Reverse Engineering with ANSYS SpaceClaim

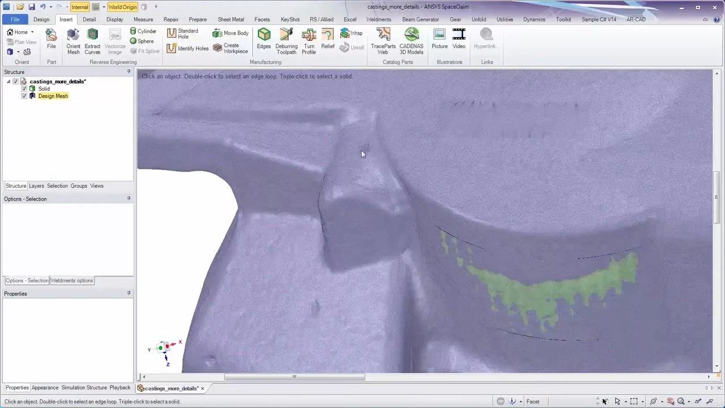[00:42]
There's no need to fully select the entire feature.
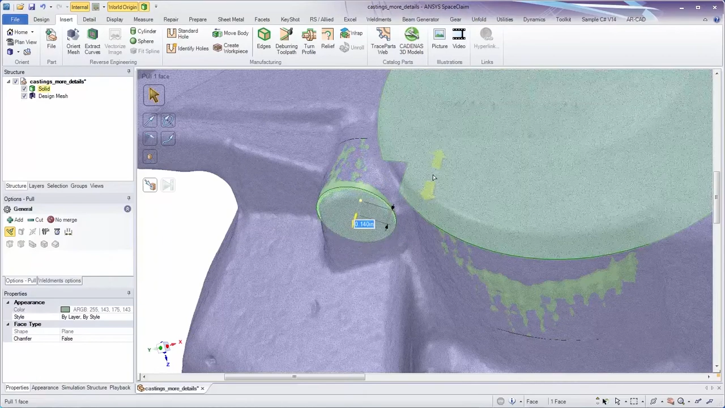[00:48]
SpaceClaim infers the shape and creates cylinders as required. With intuitive editing functionality, the universal pull tool quickly expands faces and solids to the correct size,
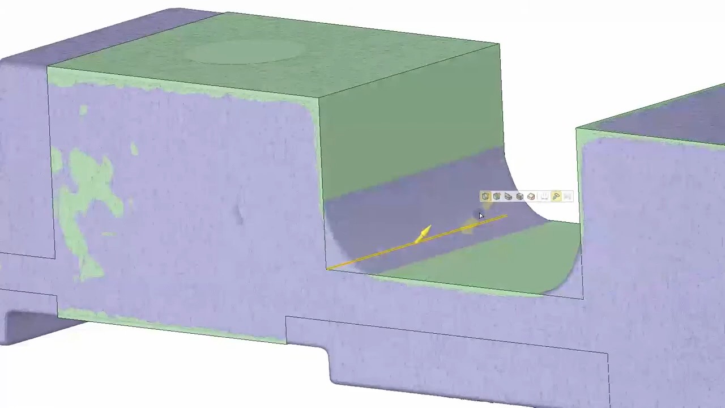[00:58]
creating precise geometry on the fly. Even work in a 2D-like cross-section mode with full creation and editing functionality.
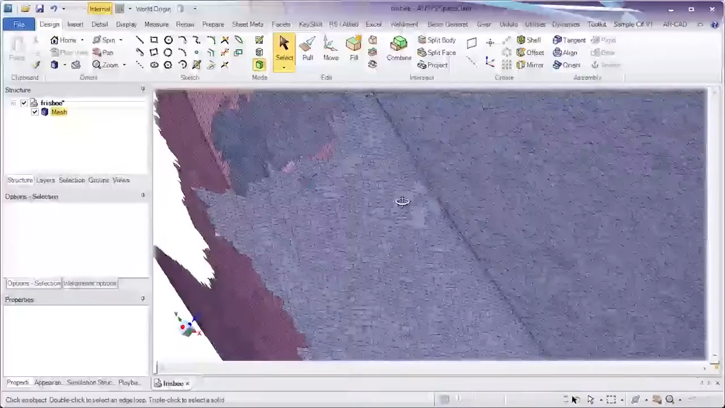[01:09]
And when precise scan data may not exist,
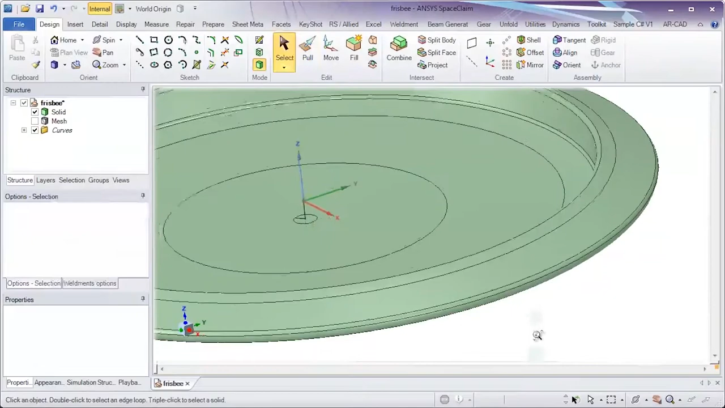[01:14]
SpaceClaim again infers the shape and rapidly creates data as needed.
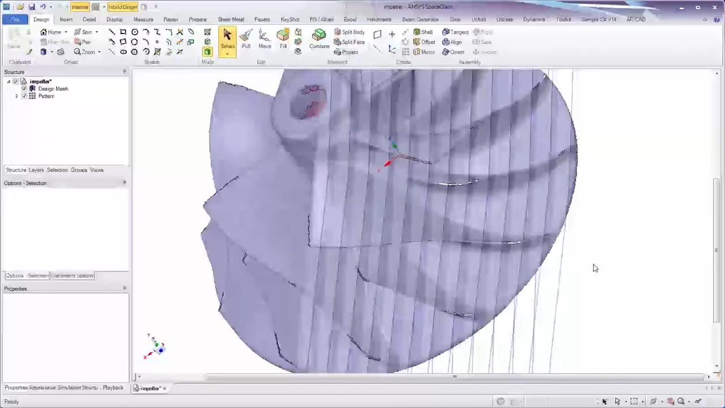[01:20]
Where further control and precision are required, accurate cross-sectional data is automatically generated.
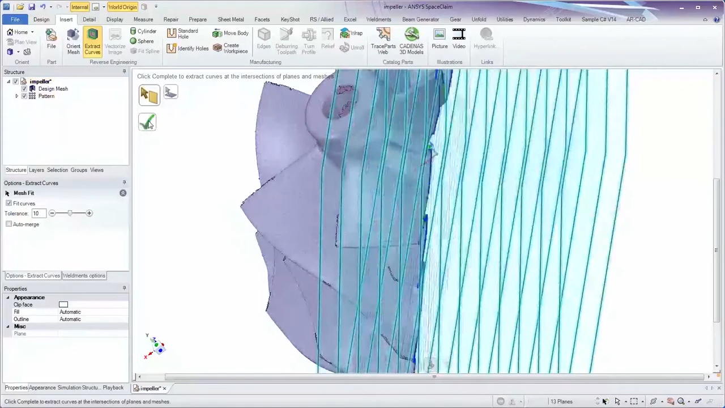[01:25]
Next, curved smoothing tools are another excellent way to average out extraneous scan data.
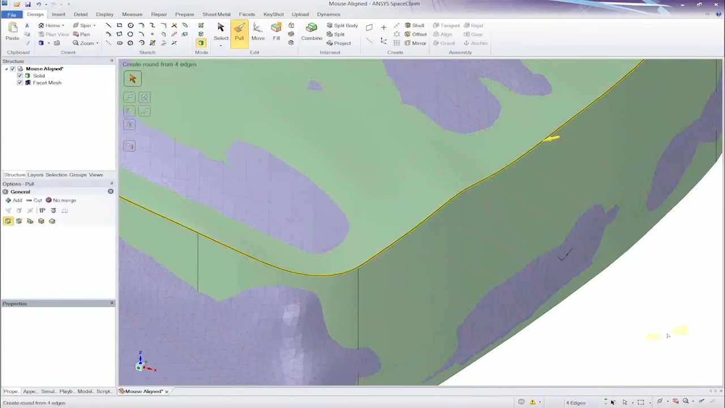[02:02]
And finally, be sure to check the accuracy of your work with color mapping in the deviation tool.